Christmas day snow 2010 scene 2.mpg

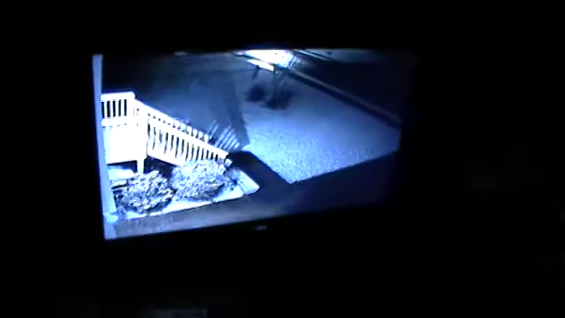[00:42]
You can see a live shot on the TV for the camera outside the house of the snow on the ground.
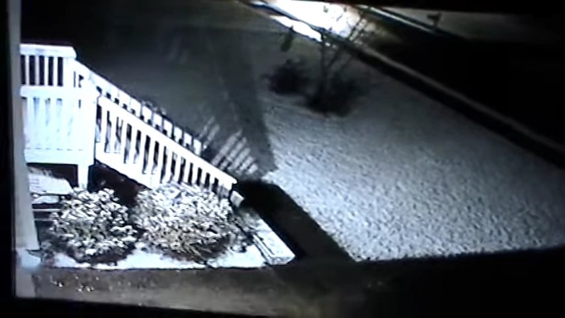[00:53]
And there goes baby girl up the stairs. Here goes Mackenzie down the steps.